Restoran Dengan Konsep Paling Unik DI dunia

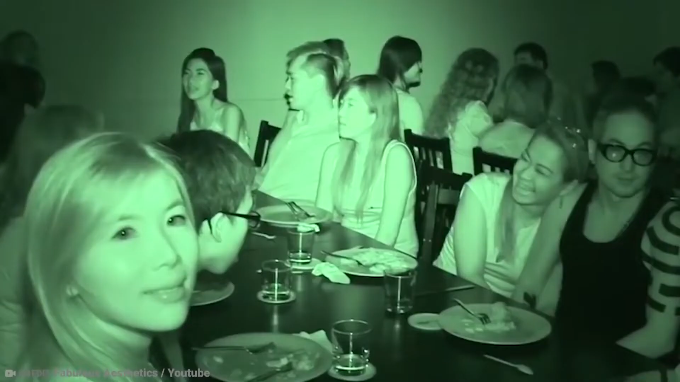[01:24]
kegelapan total Dimana mereka bahkan tidak bisa melihat telapak tangan di depan